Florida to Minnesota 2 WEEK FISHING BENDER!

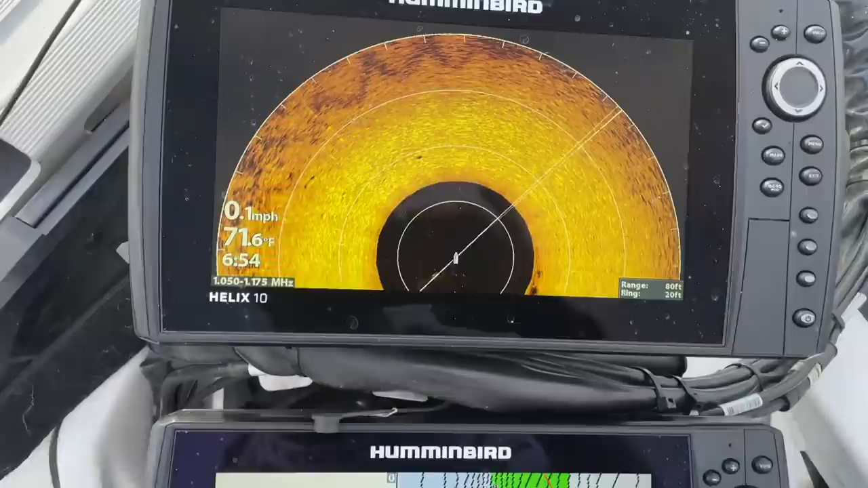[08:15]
On screen: water 71.6°F, speed 0.1 mph
There's a lot of what I'm targeting on the 360. I don't know how well you guys can see it, but I'm in 25 feet of water.
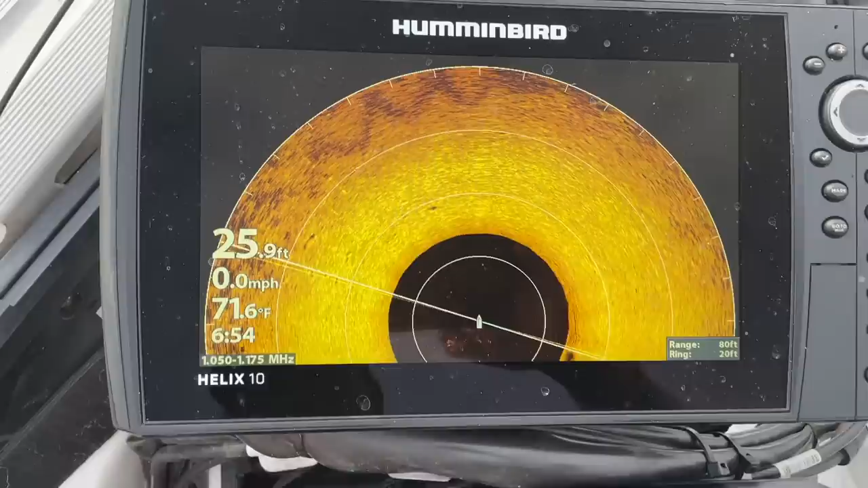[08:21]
On screen: depth 25.9 ft, water 71.6°F, speed 0.0 mph
And right up next to here, there's a whole bunch of rocks and it's just a real hard weed edge. A bunch of fish are kind of popping up right here on the edge.
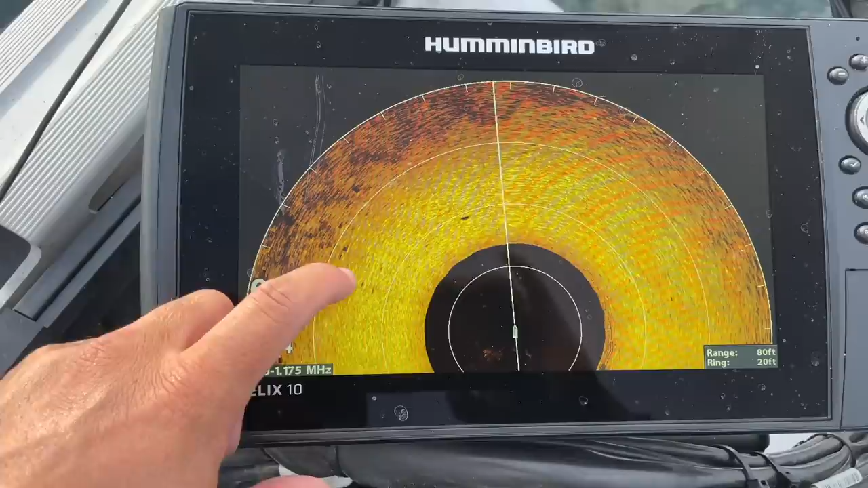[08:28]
I'm going to make a cast kind of right there.